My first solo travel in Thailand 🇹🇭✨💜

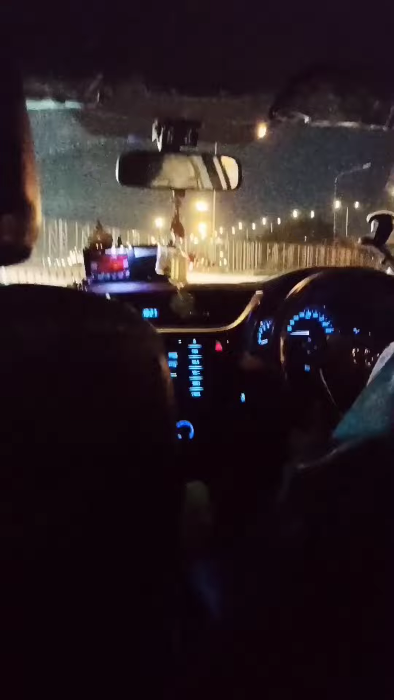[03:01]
After we bought all the things that we need We headed to our hotel Sobrang smooth lang ng gahe namin Like walang traffic or anything My Thai